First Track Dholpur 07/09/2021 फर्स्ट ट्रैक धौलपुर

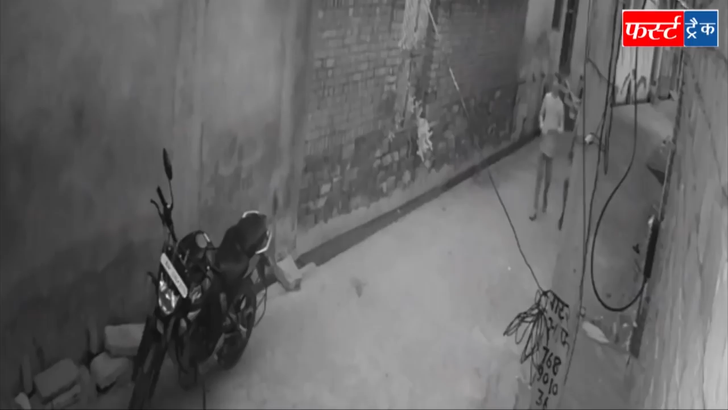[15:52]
घर के बाहर खड़ी वाईक को उड़ा ले गई चोर घटना CCTV कैमरे में हुई कैद दौलपुर जरे के बाड़ी कश्वे में अवस्ती कॉलोनी में घर के सामने रखी एक वाईक के चोरी होने का मामला सामने आ है जिसमें